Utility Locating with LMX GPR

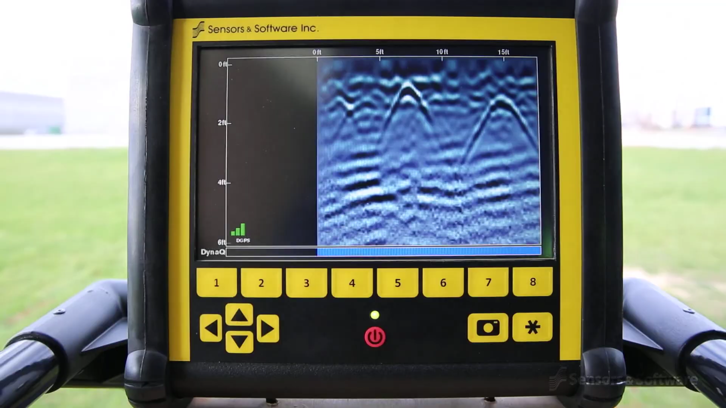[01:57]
View the screen as you are collecting data. Note when you pass over a target.
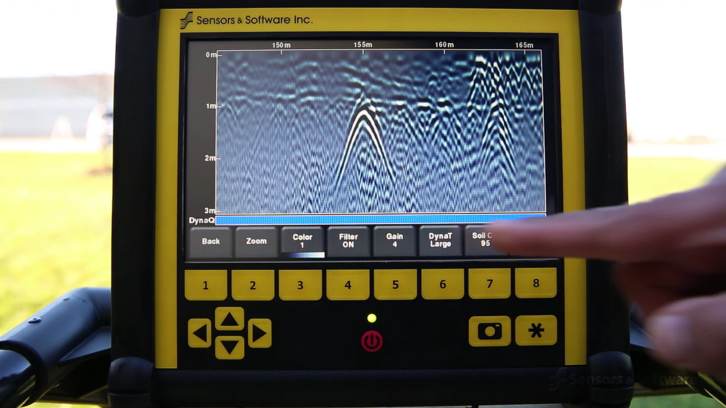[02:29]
These views can be toggled by the user and displayed individually or together, giving you unprecedented insights and target confidence.
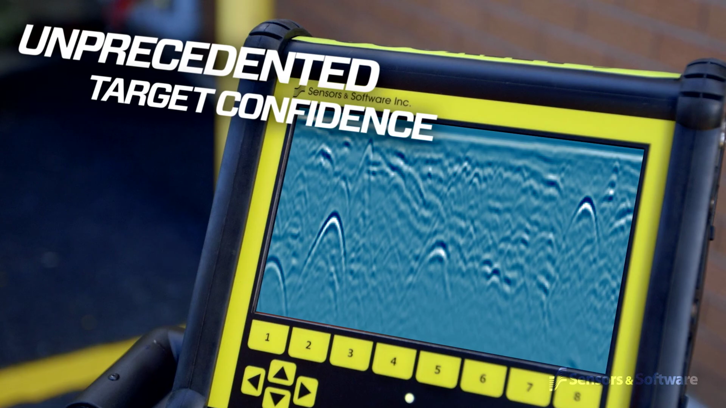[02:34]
Data collected in a rectangular grid delivers real-time 3D depth slicing on site.
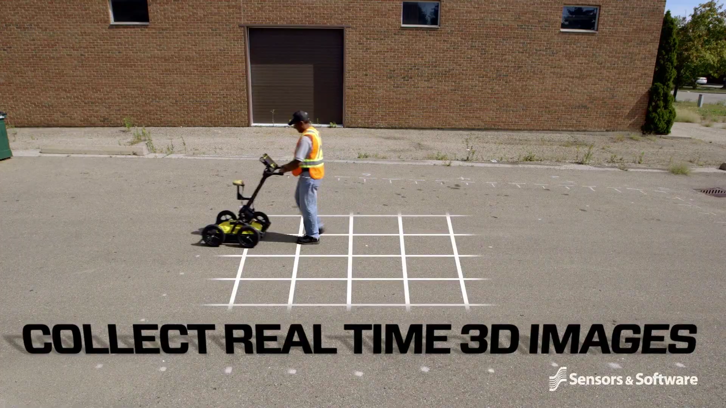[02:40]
Depth slicing reveals the orientation between
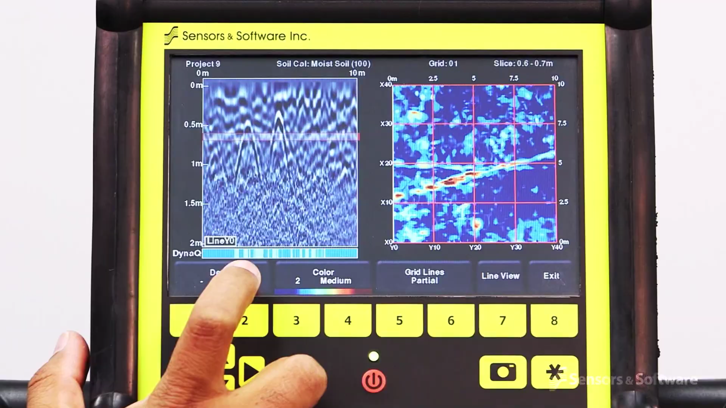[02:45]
multiple pipes and cables at different depths and outlines the extent of vaults, foundations, and buried tanks.
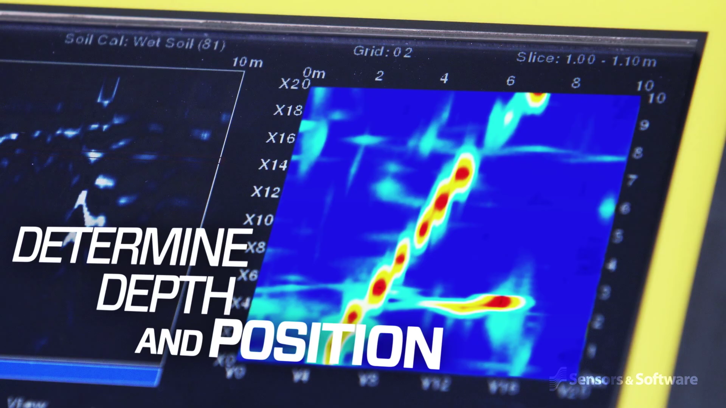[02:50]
Especially useful at complex sites. LMX200 allows you to locate utilities and
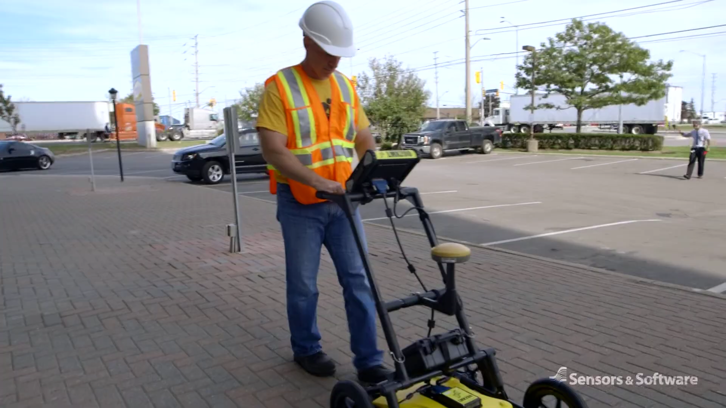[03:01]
assign color classifications directly on the touch screen in real-time as they are located.
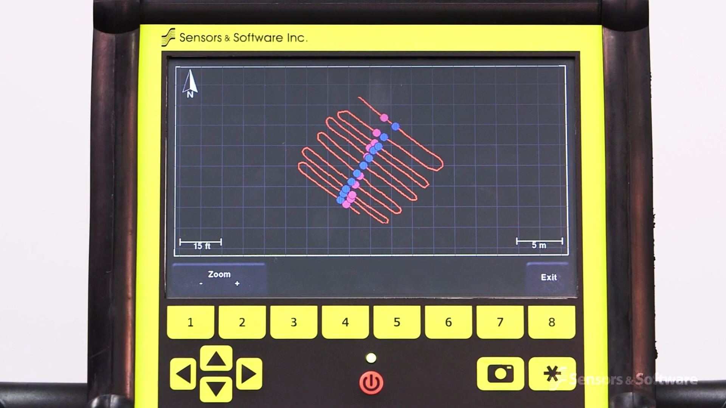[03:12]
At any point during the survey, you can save screen captures of line data,
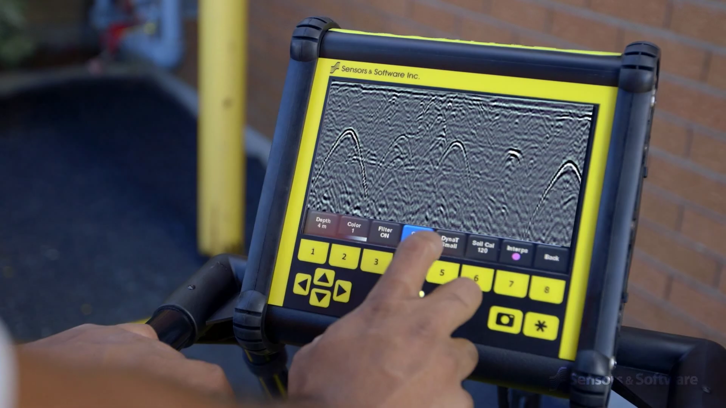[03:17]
map views, and depth slices and, by connecting to a Wi-Fi network or hotspot,
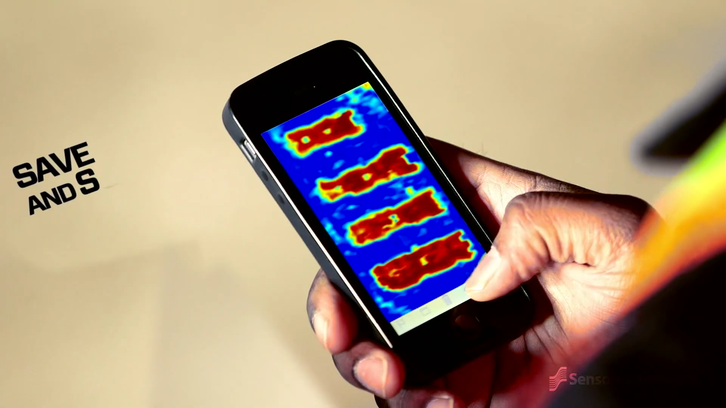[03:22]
you can instantly email a mini-report from the display unit to your office or your customers.
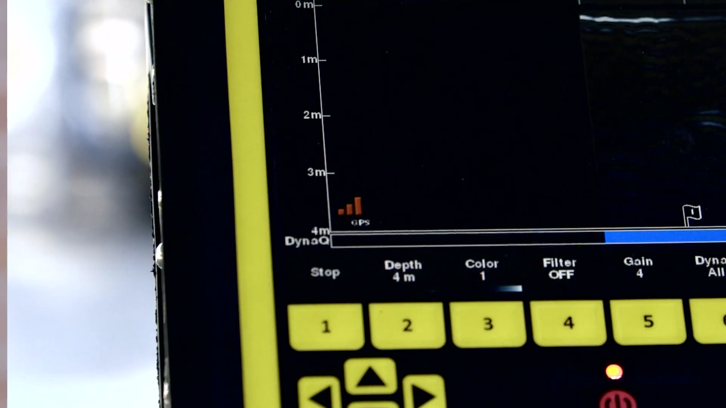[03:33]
LMX200's built-in GPS allows you to easily display your location in Google Earth and other similar geo-referenced platforms.
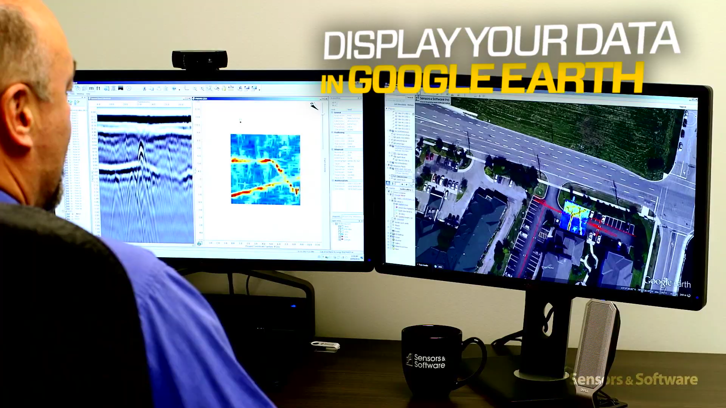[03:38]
Working with the available GPS kit, identified targets can be displayed on the unit in a map view.
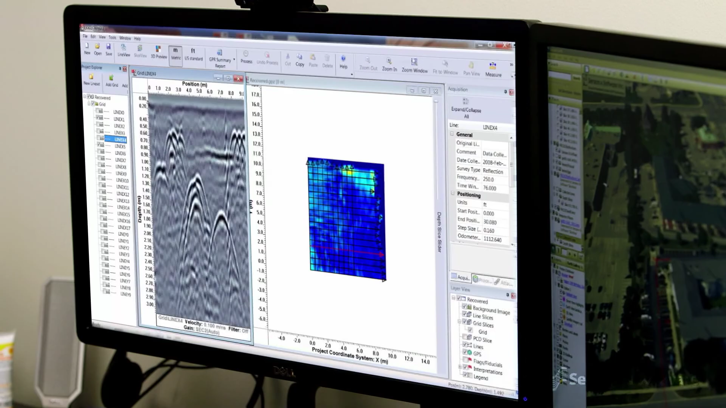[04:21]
Files can be exported or seamlessly opened and analyzed using Echo Project GPR analysis software.